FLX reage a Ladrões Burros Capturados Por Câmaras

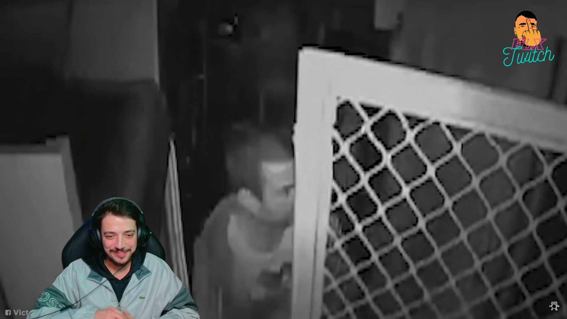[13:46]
criminoso foi bem sucedido E depois foi filmado saindo da loja com o cofre Carregando o pesado objeto pela rua Bom,